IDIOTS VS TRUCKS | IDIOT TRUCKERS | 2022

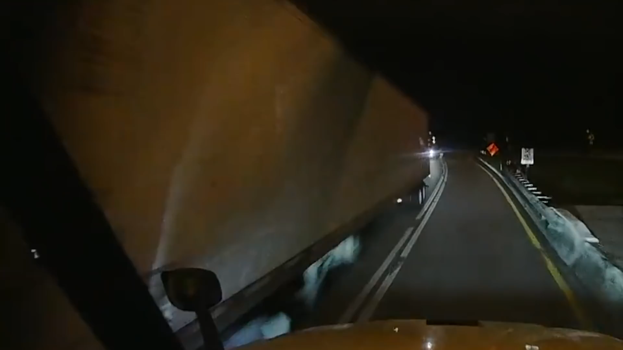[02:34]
This truck driver was waiting at a traffic light and he couldn't even begin to imagine what was about to happen.
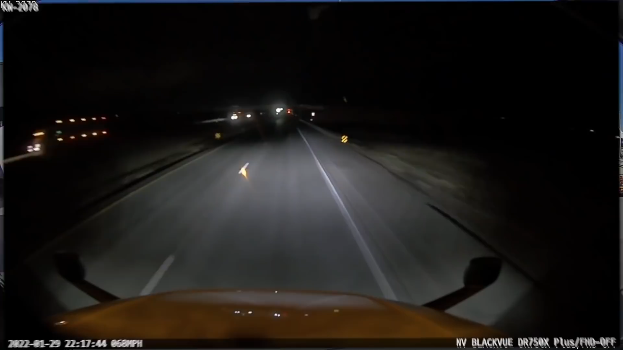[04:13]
In this clip, you can hear that something was either thrown at or thrown off the truck. In this clip, we see how reckless other javas behave in traffic. This java cut across two lanes and ended up in front of the truck java, but luckily it didn't come to an accident.
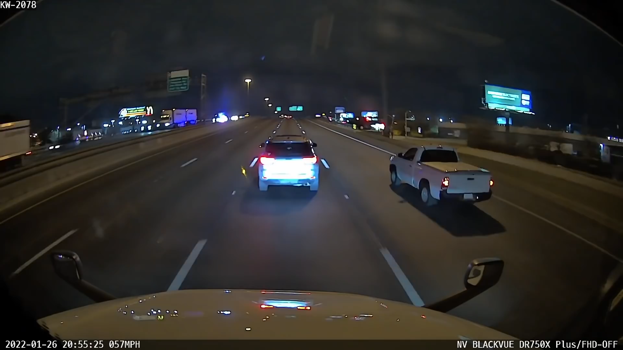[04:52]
Pay close attention at the left lane.
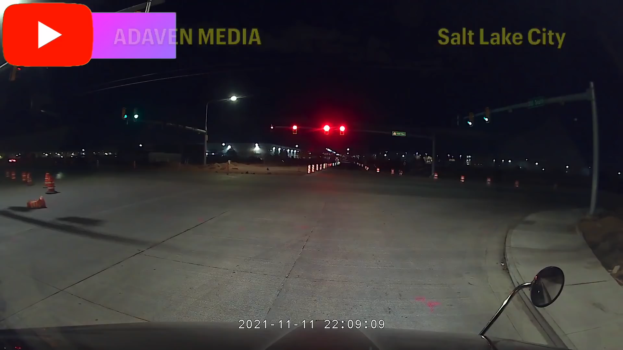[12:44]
He probably didn't know what was being done here on the construction site and he couldn't react on time.
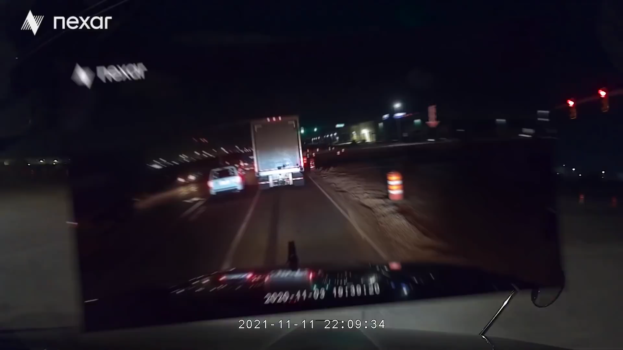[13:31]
There is a sign that says to stop at a red light. It's not there for sure and the Java who was pointed out in the beginning of the clip ignored the sign and he went straight up the intersection. Because of that, this truck driver had to honk his horn at him, he couldn't properly make a right turn. This is what happens when you ignore the traffic signs. Never act like this driver here.